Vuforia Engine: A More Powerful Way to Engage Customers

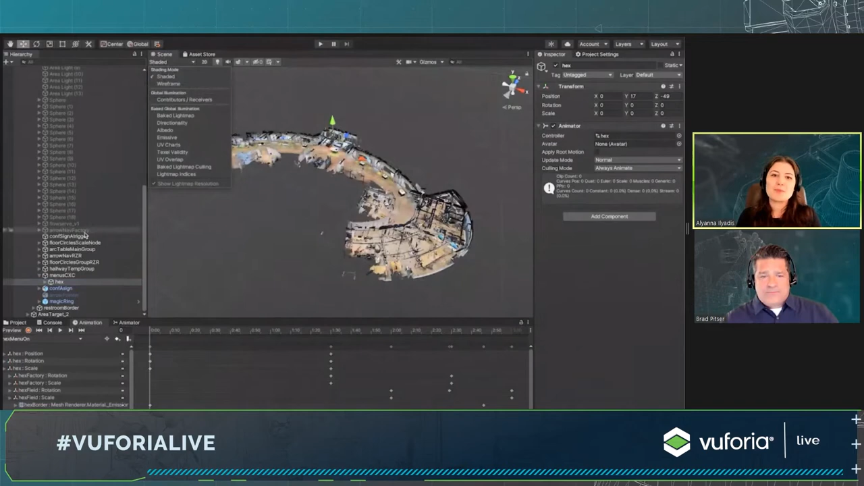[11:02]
and you can bring that environment model into Unity and place your digital content within it.